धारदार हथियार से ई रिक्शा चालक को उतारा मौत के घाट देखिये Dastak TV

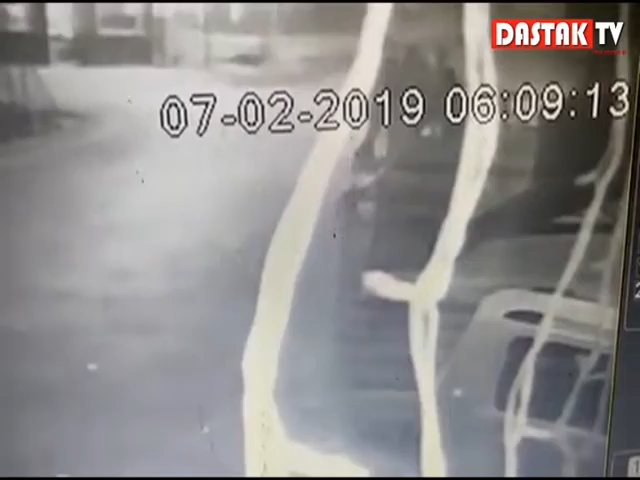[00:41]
लगा सकते हैं कि किस तरह बेखोफ बदमाशों ने हत्या को अंजाम दिया है वहीं सूचना मिलते ही मौके पर पुलिस ने बदमाशों के खिलाफ मामला दर्ज कर आगे की कारेवाई शुरू कर दी है